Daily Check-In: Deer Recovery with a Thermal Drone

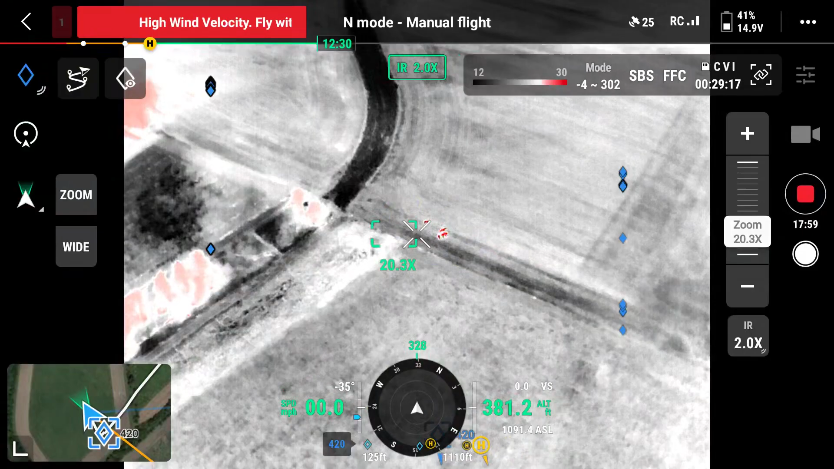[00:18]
yeah there's cows but this area right here is usually because a lot